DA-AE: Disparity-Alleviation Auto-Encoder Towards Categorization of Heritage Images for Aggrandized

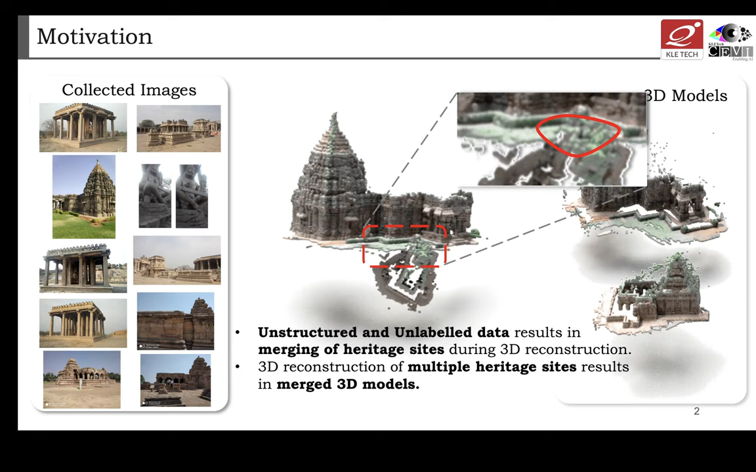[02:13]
which are disentangled and have complete information from the image space. Dimensionality reduction methods like PCA, kernel-based PCA, etc. extracts features from images which might not be suitable for categorization. Extracting relevant features with deep learning-based methods is current trend.